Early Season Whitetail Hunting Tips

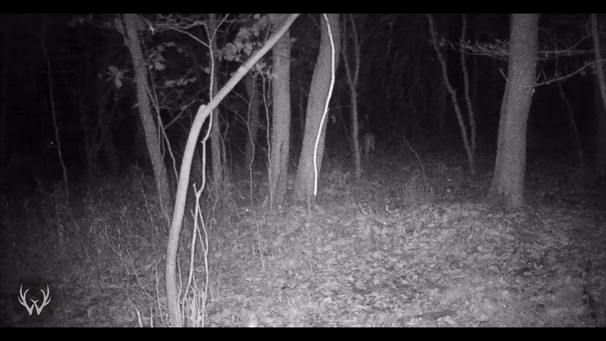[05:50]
And you can see him kind of look back at me walking in and he kind of just trots off.
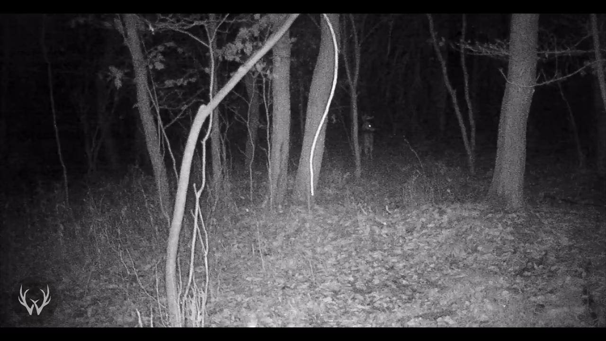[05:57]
So unfortunately he was on his way back to bed when I was walking to the stand about an hour before daylight.